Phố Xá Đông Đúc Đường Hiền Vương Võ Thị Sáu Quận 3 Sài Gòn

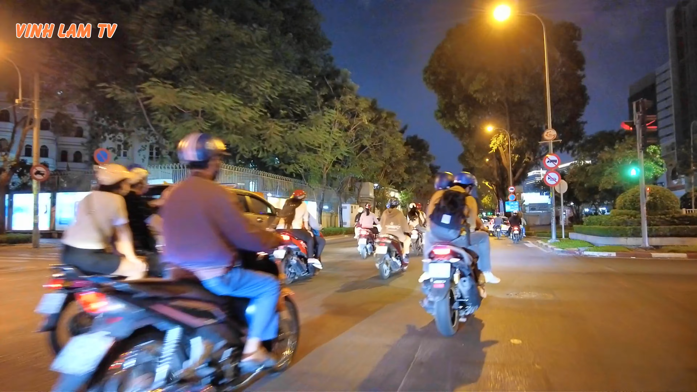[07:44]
rồi anh thấy con đường con đường bỏ thị xáo đông ghê không ừ ừ đường này là đường 1 chiêu
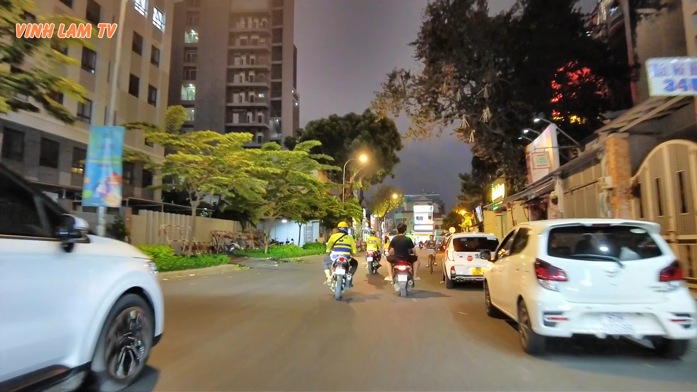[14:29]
nghe thử Hướng từ quận 3 về quận 1, không có chiều xe ngược lại,